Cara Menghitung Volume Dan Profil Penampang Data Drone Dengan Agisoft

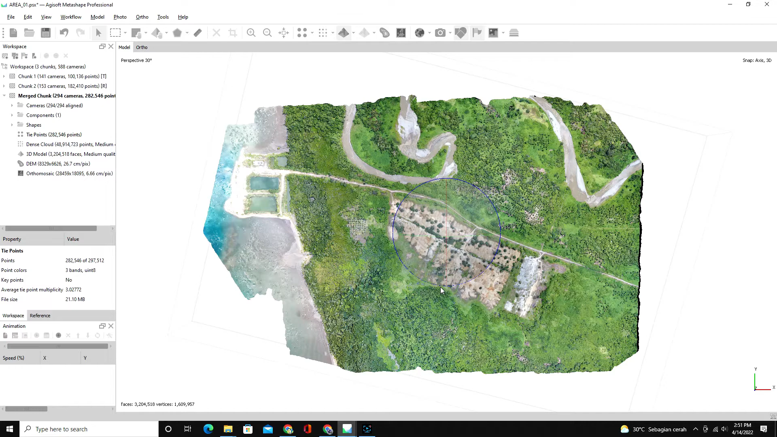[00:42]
maupun material batu bara Oke langsung saja kita mulai video ini ini saya
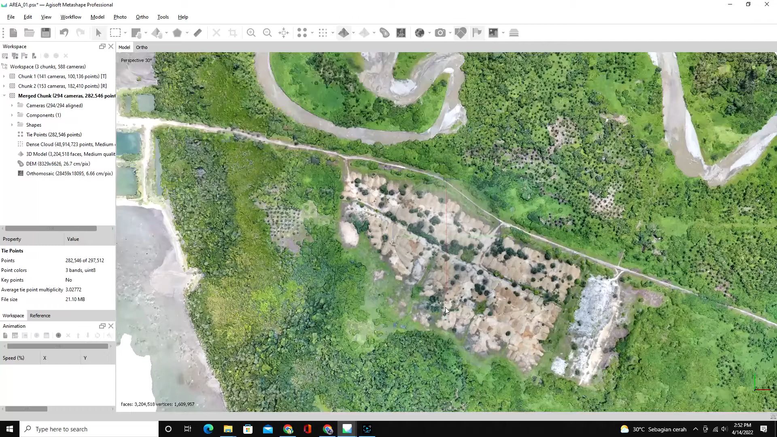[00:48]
sudah punya contoh salah satu foto udara area
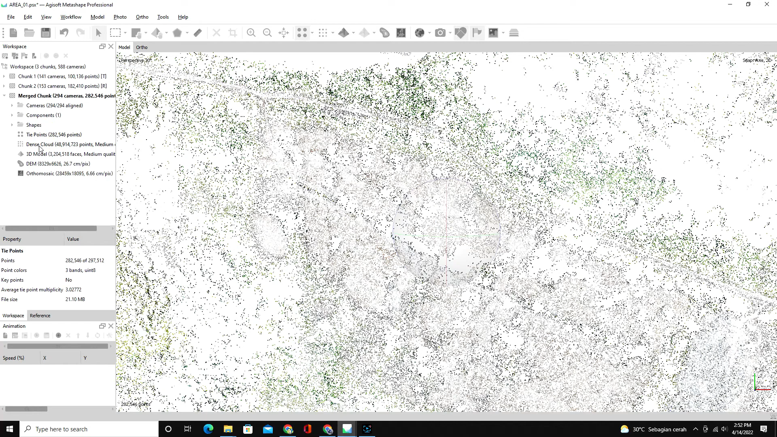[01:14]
data hasil pengolahan foto udara agisoft pada tahapan tiga dimensi model atau dem jadi
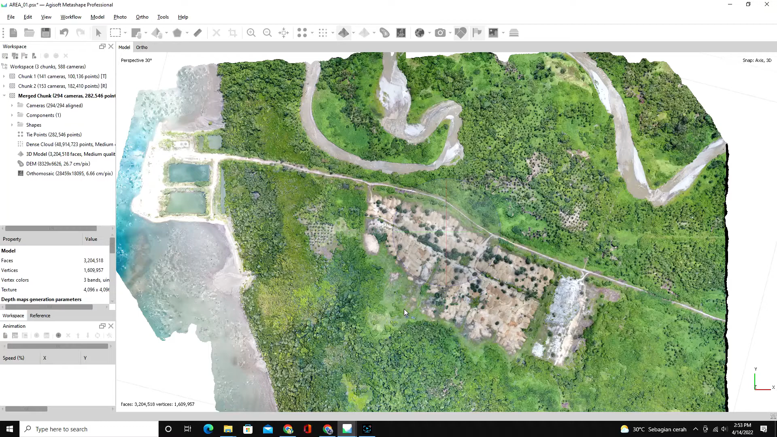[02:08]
nah setelah itu pilih salah satu objek yang akan
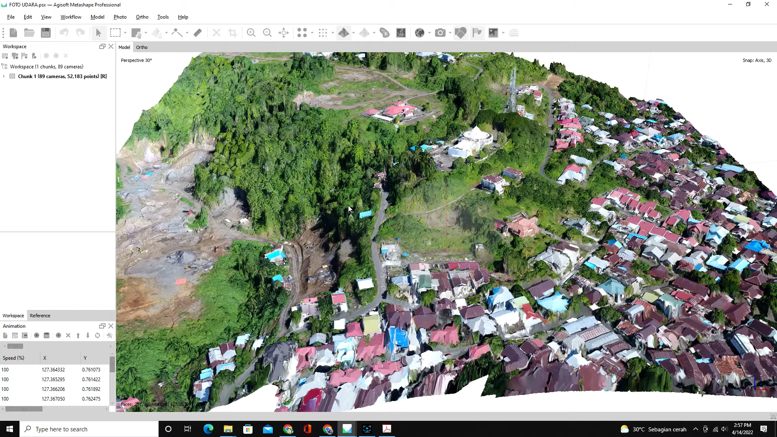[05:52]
kemudian membuat profil dari lahan ini dan cara yang sama pada menu model ini menu krim model kita bisa di visualisasi dalam bentuk 3 dimensi yang pertama